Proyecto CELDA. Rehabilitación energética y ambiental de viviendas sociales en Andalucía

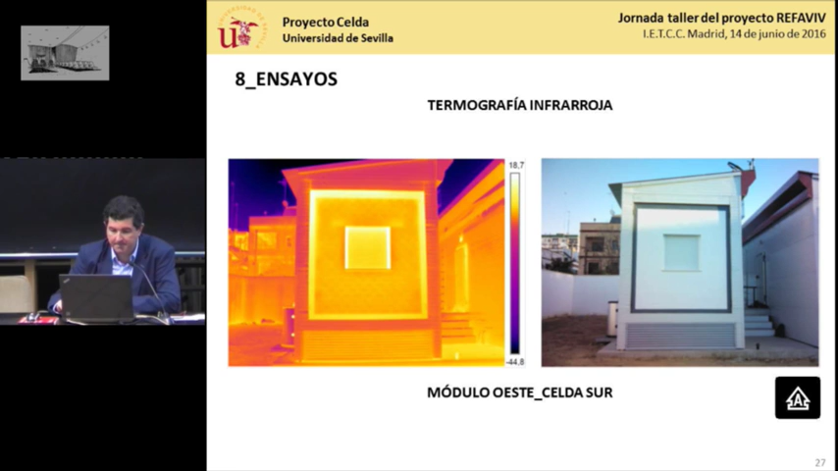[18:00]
Nada más terminarlas, todavía casi sin terminar de sellar. Antes de sellar, hicimos ensayo de termografía infrarroja, calentamos los módulos, controlamos temperatura exterior e interior,
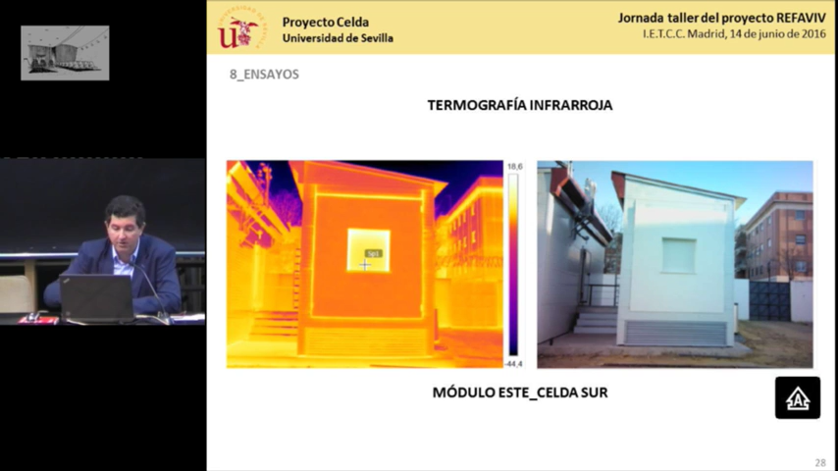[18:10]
hicimos un buen contraste térmico, y aquí veis un poco la diferencia entre la fachada